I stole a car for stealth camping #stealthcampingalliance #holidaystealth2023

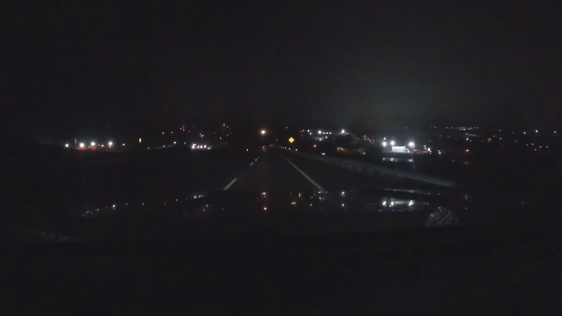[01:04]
I'll tell you what town we're in now we are in the town of Abingdon Virginia right up here on the right is a big cemetery right out here to the right there is a hill with a gate on it that's the tomb of the unknown soldier
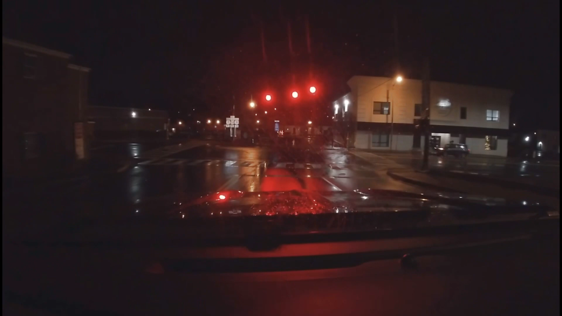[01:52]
but it's my guess is it's probably civil war cemetery or something because Martha Washington Inn is on the right and the barter theater is on the left both of those are excellent as you can see right here on the right let's ride through we're
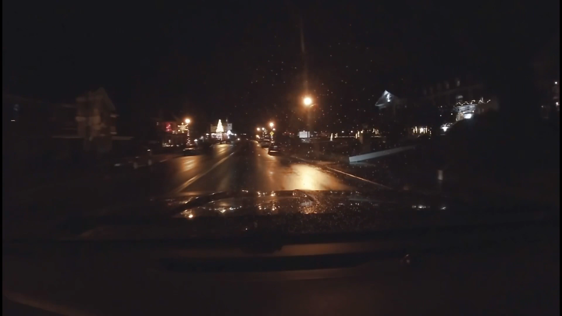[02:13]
just gonna take a trip through the Martha Washington Hotel because it's it's pretty we're here we might as well look
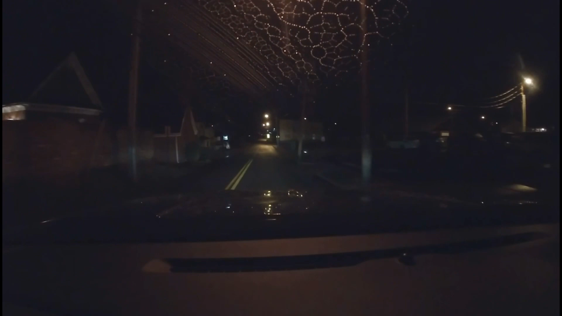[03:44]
this wasn't gonna be a history tour but and if you go down here this is this is the area where the Virginia creeper trail comes into Abingdon and it dumps you right into town
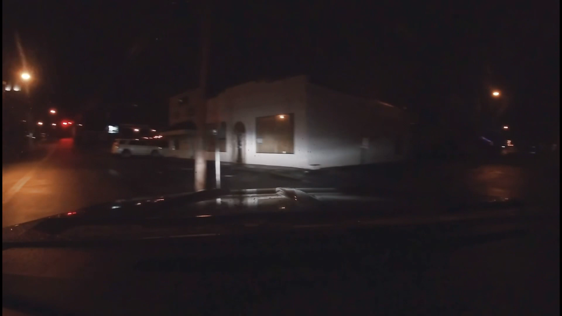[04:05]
all right that right in front of us on the right is the original old log cabin that's an old old cabin or well it's not a log cabin it's a it's a
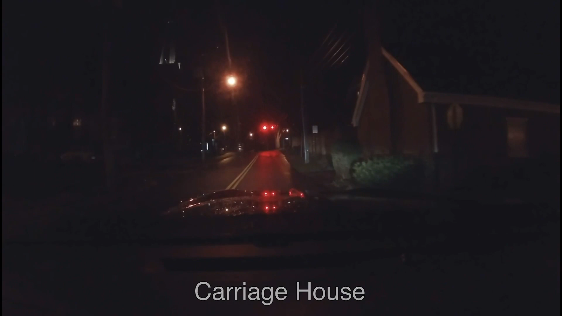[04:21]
brick building but it's it's an old original original building and if you go inside
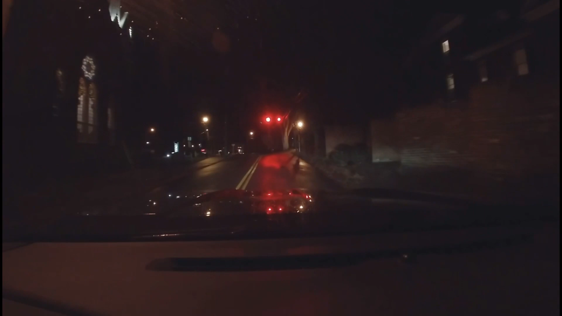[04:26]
uh everything's all original inside it it was the original site of Black's Fort and then right here on the right is the tavern we've just passed it
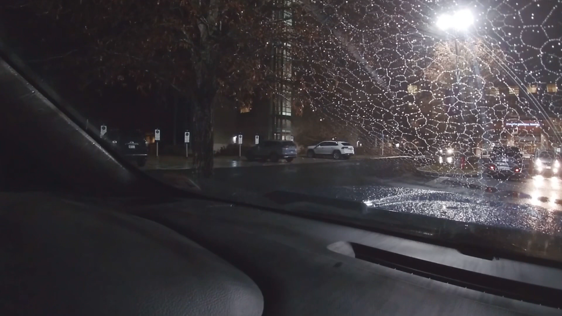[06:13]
that white car over there is the one we're gonna grab so I'm gonna try to ease it out of here without getting caught uh actually I'm gonna have to pull it over here and throw some stuff that's in it real quick but